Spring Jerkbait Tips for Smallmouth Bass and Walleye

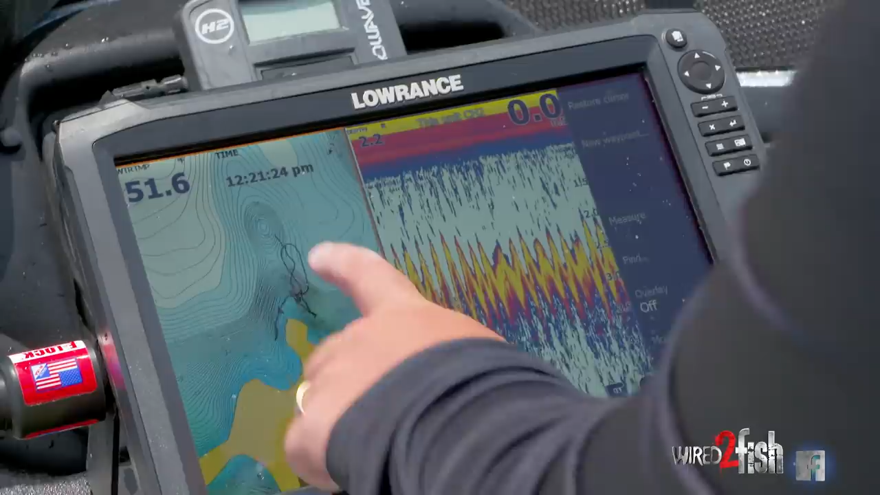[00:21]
know low to mid 50s you know those fish probably aren't spawning quite yet and they're probably either pulled out if they were gonna